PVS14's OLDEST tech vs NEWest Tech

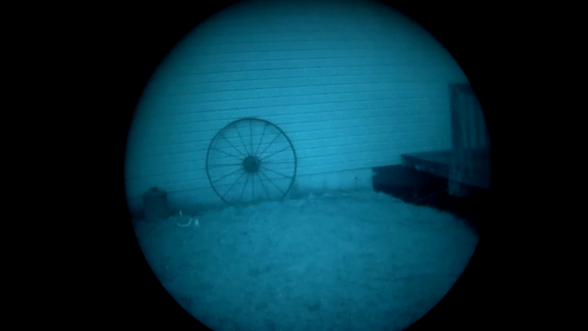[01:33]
And that's because of the auto gain feature. Like I mentioned, with these auto lights on, once they kick on,
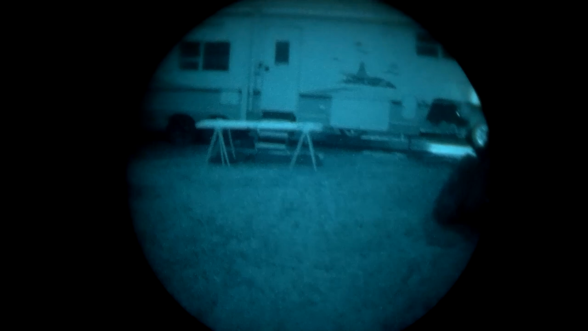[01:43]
the light kicks on, the device is going to start auto gating, which the device physically turns on and off.
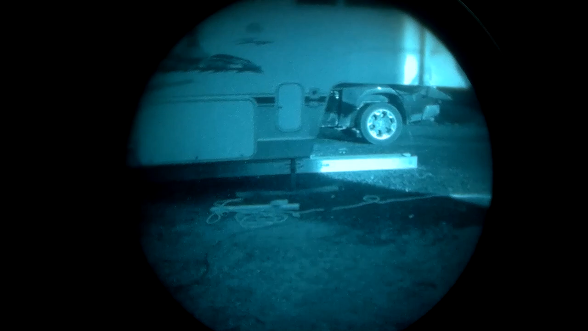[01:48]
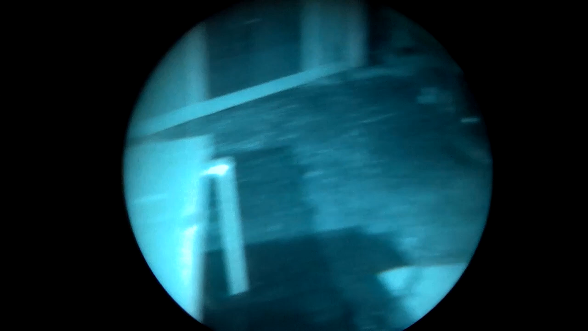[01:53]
As you can see, with the light turning on, this device is going to auto gate.
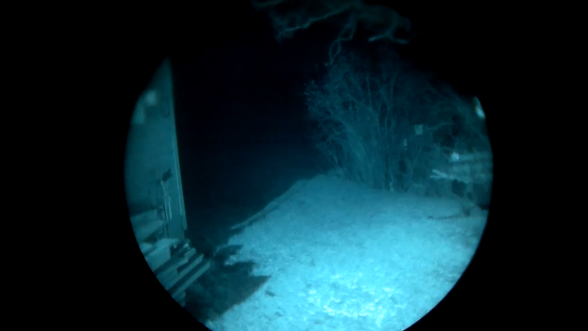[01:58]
What that means is the device turns on and off thousands of times per second.
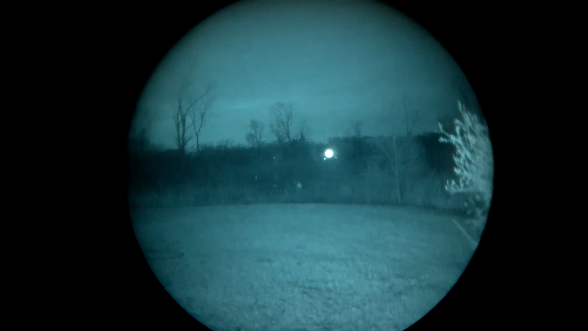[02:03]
Your eye can't see it, but the device turns on and off to reduce bloom and to reduce damage to the device.
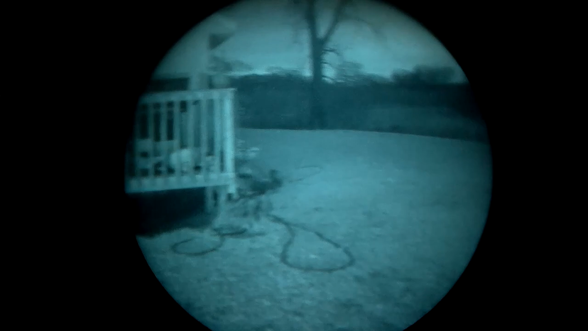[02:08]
But as I'm going to try to demonstrate the 101.60 auto gain feature,
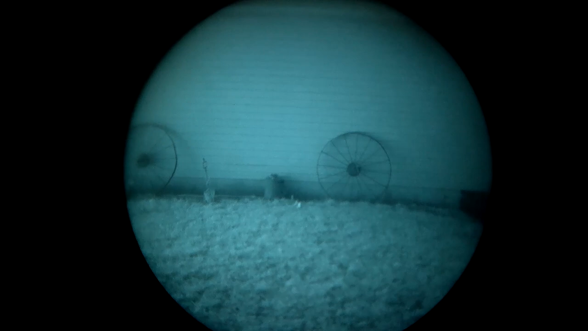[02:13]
as you can see, as I cross over the bright light, you'll notice these images over here are going to dim down. And then as I angle back over towards them, the device is actually going to automatically brighten back up. I find this very important, especially if you're law enforcement or if you're doing anything with a rifle in your hand. Because if you had manual gain, you'd have to physically adjust those with a turn knob.